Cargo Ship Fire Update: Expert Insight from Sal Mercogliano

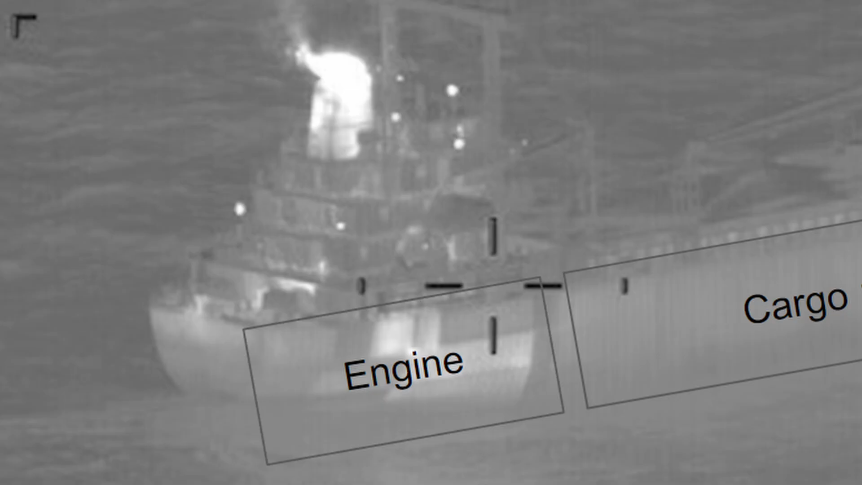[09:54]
There will be a double hull between the engine room and the cargo. So you'll have a cofferdam, a void space between the two. And then, so this ship had its bridge and engine room all the way in the back end, the aft vessel, aft vessel part. And then you had two holds. The middle hole is where the fire probably took place. It looks like the lower hole based on where the heat was. And then the forward hold above it, forward of it, excuse me.
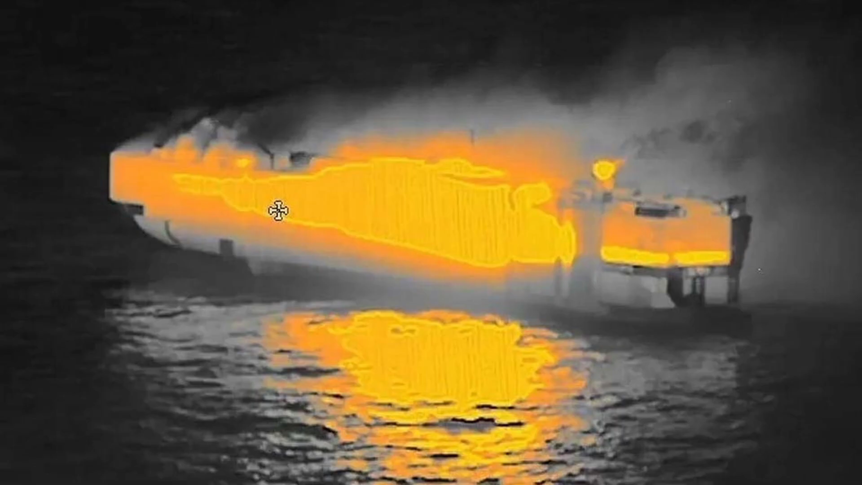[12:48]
And then the front cargo hold in the bow there is, is ice cold. So it's really telling to me. And when you compare that to an image, like from the Fremantle highway where that, that ship was hot, there was a lot of heat in there and you could see it. The sides were warped, a lot of damage to the exterior of that vessel compared to this one where there was no damage to the exterior.